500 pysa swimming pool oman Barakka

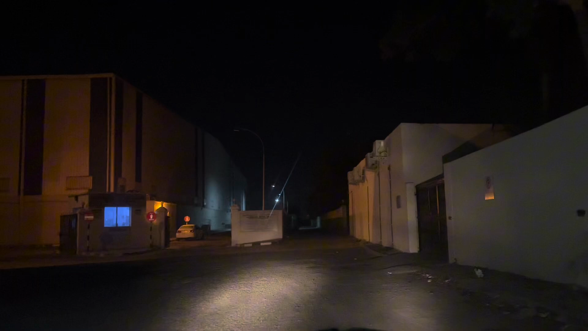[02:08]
അങ്ങനെ നമ്മളെ ഫാം എത്തിക്കണ്. ഈ റൈറ്റ് സൈഡിൽ കാണുന്ന ഗേറ്റ് ഉണ്ടല്ലോ, അതാണ് നമ്മളെ ഫാമിലേക്കുള്ള.
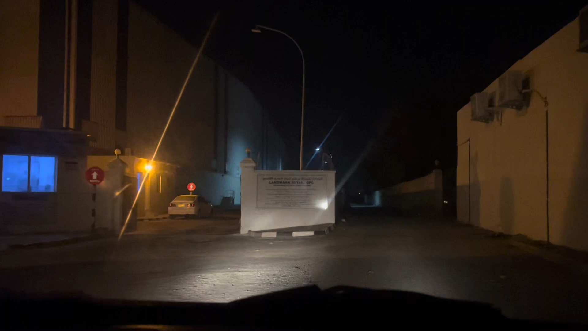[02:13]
അവിടെ പോയി വേണം, അത് നമ്മള് ഫസ്റ്റ് വന്ന് ഓർമ്മയില്ലേ ഫൗസാന, അന്ന് ഇതാ